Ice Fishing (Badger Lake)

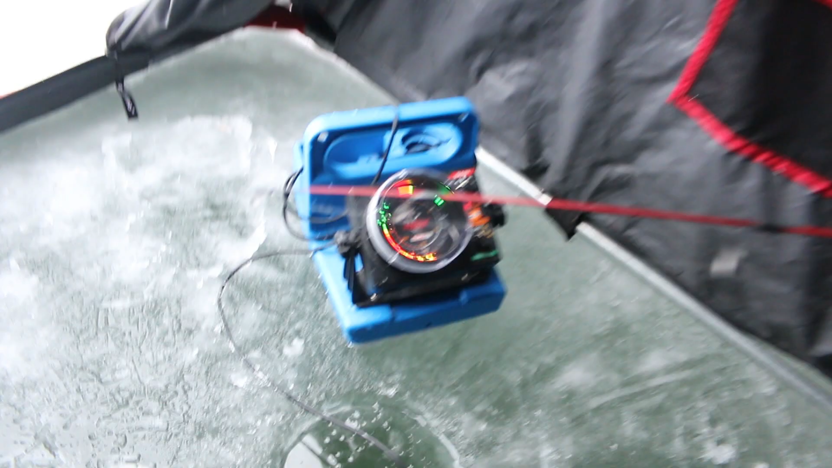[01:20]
And we are marking some fish on his has some marks right here
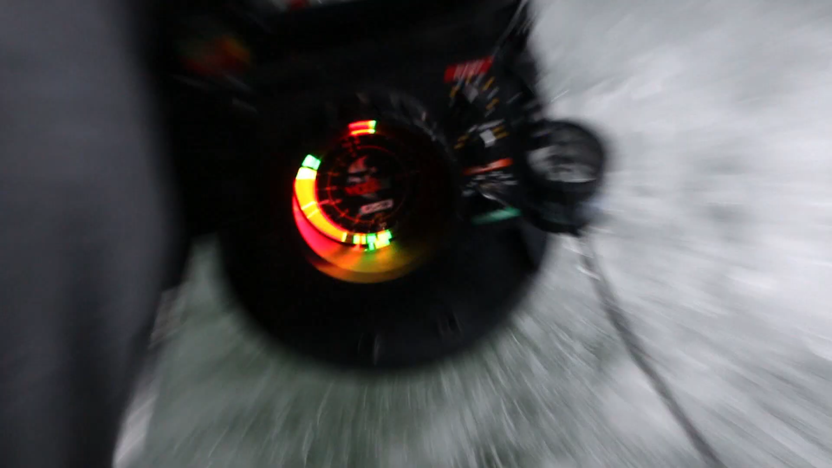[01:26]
And then on mine marking some fish right here So we're going to go ahead and catch these fish oh as we speak